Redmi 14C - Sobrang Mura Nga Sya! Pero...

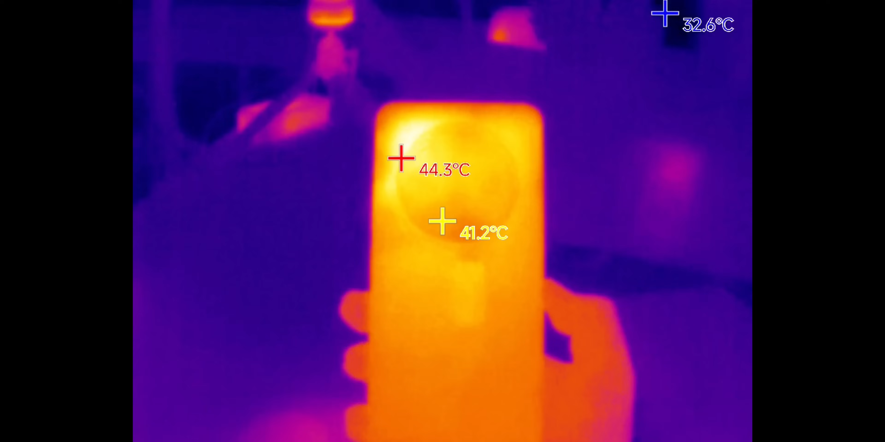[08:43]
siya ng 45 degrees Celsius so I would say na this phone can give you some very basic na gaming experience probably Candy Crush or just ML at the lowest graphical settings.